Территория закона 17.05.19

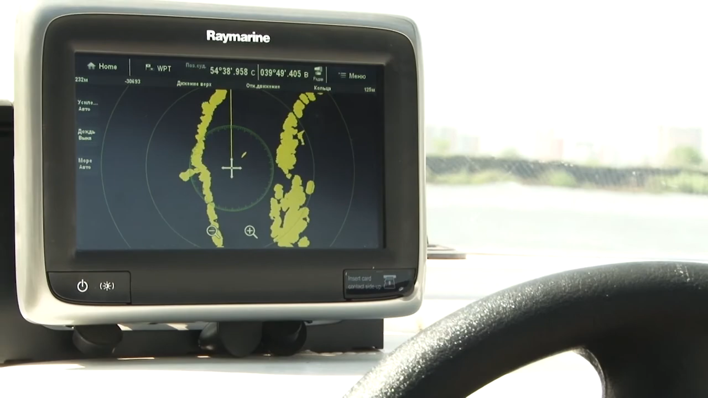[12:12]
Он работает в нескольких режимах – радиоэлектронная слежка, гидролокатор, эхолот и так далее.